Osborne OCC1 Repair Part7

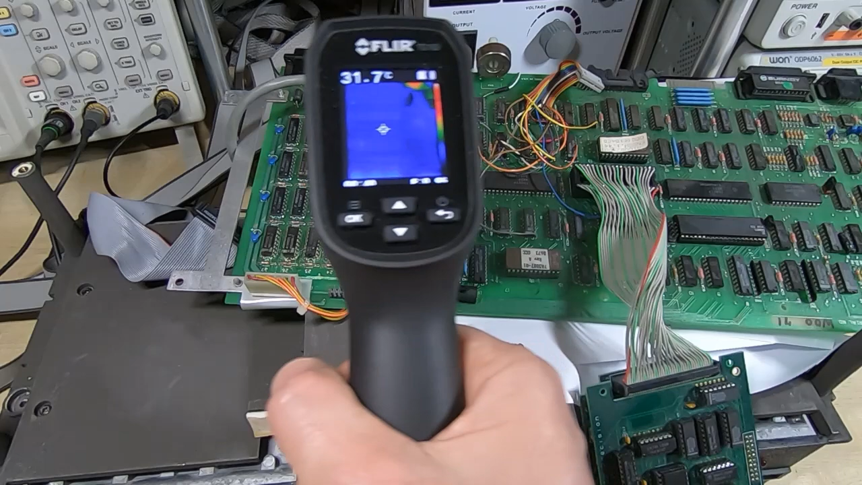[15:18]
On screen: spot 31.7°C
pointed out before faulty parts can be cold now what you notice here hopefully is right where the crosshair is on the thermal camera image if that's coming across there's a dark patch in fact it's almost blue at that point that's pointing directly at
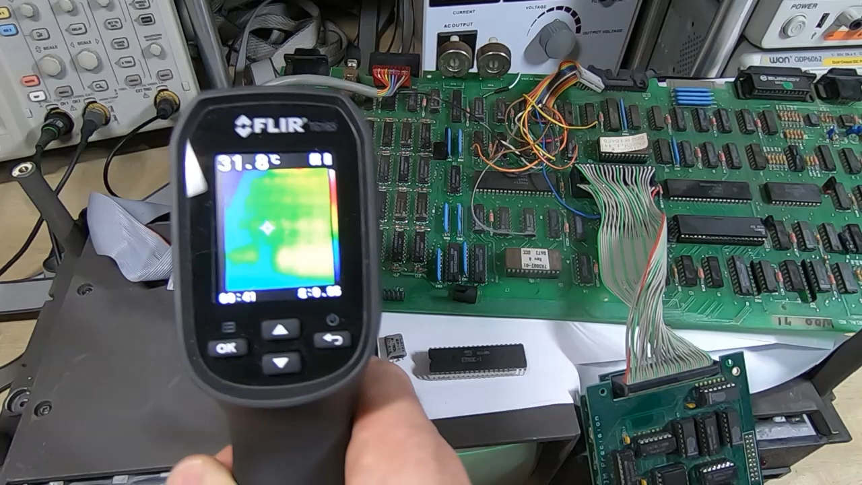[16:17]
On screen: spot 31.8°C
we go back put the thermal camera back on there i'm hoping you can see that there is a dark area right where that ic is
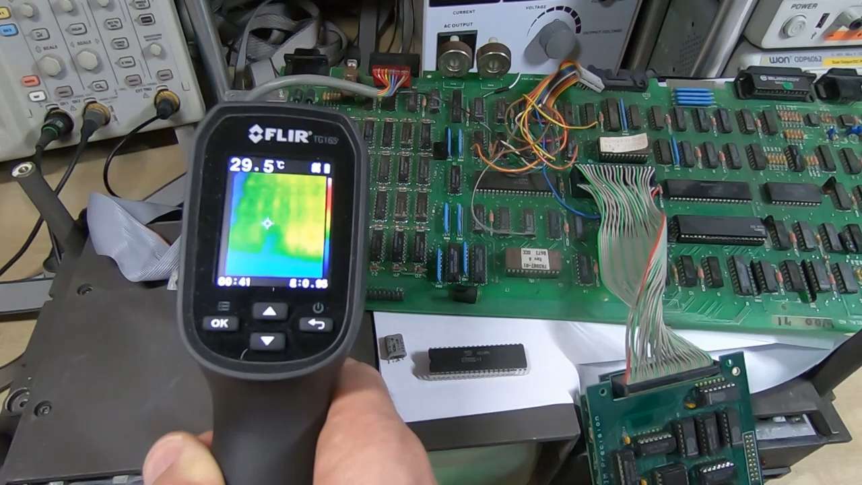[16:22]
On screen: spot 29.5°C
and so that does tend to confirm things you can use a thermal camera this